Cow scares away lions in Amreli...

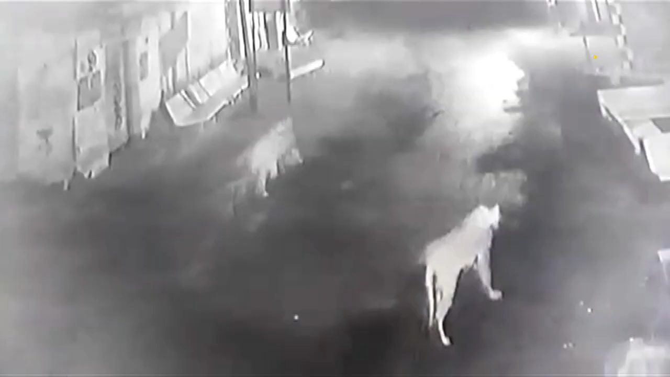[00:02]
अम्रेली जिल्लाना धारी तालूकाना एक गाम मा ग्राम विहार करवा निकडेला सी त्रिपूटी ने एक गाए उभी पूछडिये भगाड्यानी
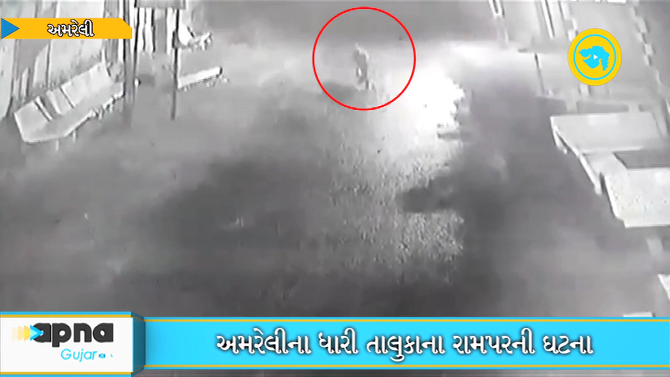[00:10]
गटना सामे आवी छे CCTV मा कैद थैली आ गटना ए भारे कुतुहल सर्जियु छे धारी तालूकानू राम पर गाम जंगलने ज अडी ने आवेला गामनी आसपा सीहो नो वस्वाट वधारे रहे छे आ नानकडाएवा गामने CCTV कैमेरा
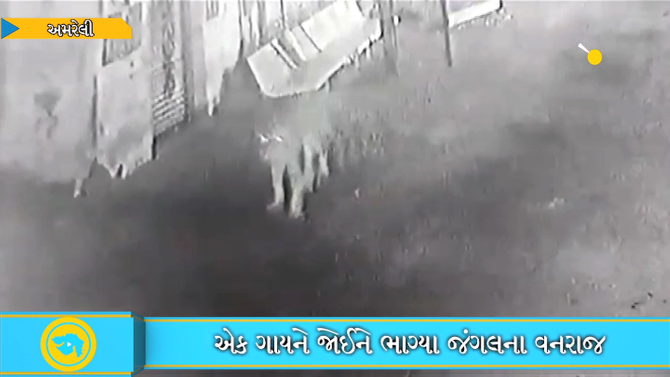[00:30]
परन्तु गाममा आववा निया घटना पहली ज छे जे कैमेरा मा कैद थाई छे खोराकना अभावे सीहो अवे गाममा आवा लागया छे परन्तु मद्राते चड़ी आवेला त्रण सी
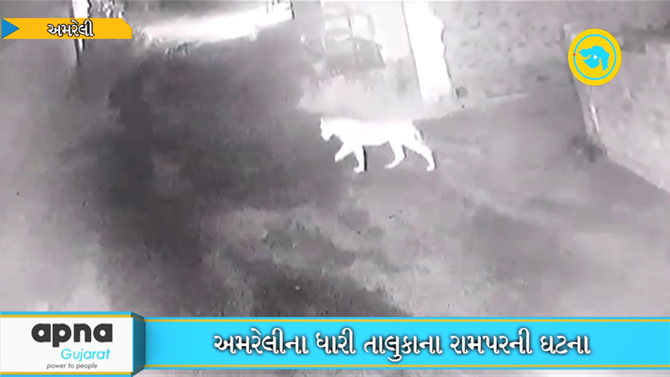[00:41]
विहरता हता ते दर्म्यान एक गाय आवी चरता गबराई गयेला सीह सलामत
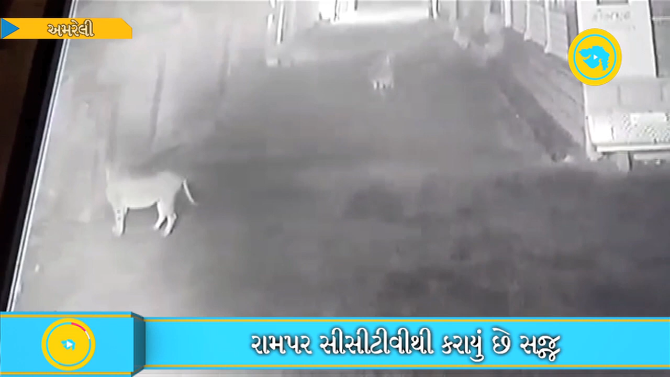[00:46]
जग्या शोध ता भागता नजरे पड़्या छे आप पन द्रश्यों मां जोई शको छोकी केवी रिते एक गाय उबी रही जाए छे अने सीह भागे छे